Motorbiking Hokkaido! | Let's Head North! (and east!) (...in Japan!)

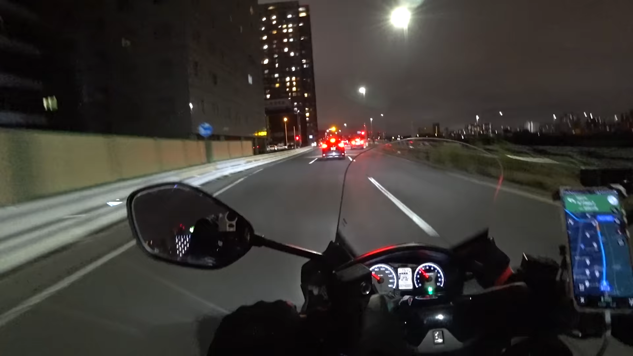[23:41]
Thankfully as well, there's a bypass that runs along the Strode that enters into Sapporo, so you can actually get into the city fairly quickly.
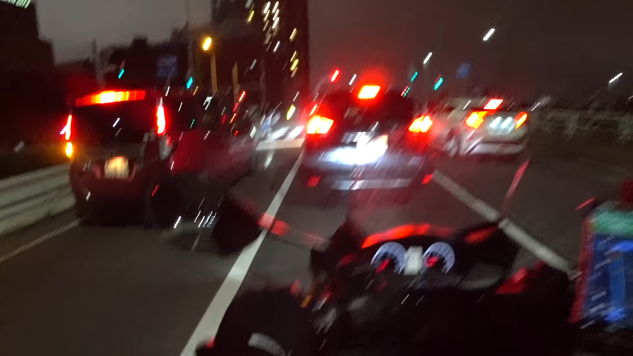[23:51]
And this is the thing that I was a little worried about, is just dealing with having to sit at stoplight after stoplight after stoplight after stoplight. And this, that only gives you stoplights basically at the bridges that you are encountering that are letting traffic go back and forth across the river that you're going along the side of.
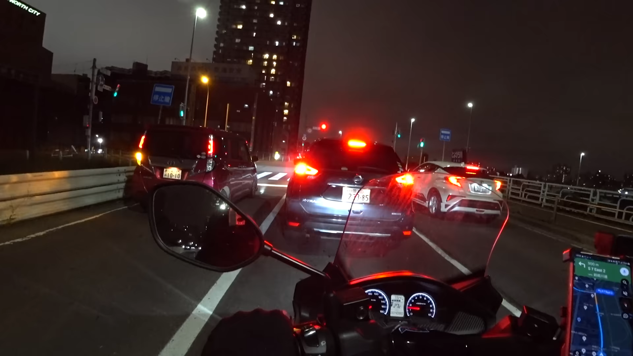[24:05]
So I'm just buzzing straight on in, and it doesn't look like it's going to be any trouble at all. As much as Japanese cities do kind of similarly all have the same vibe, There is something distinctly different about Sapporo.
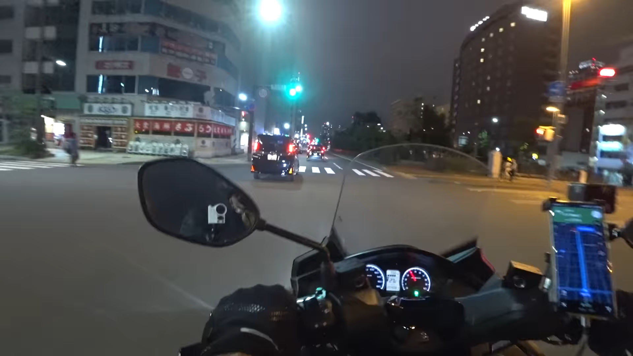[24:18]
I think it's the width of the streets and how much of a straight grid the city is. There are others that are somewhat similar, but Sapporo is extreme in those regards, and it gives it a different flavor for sure.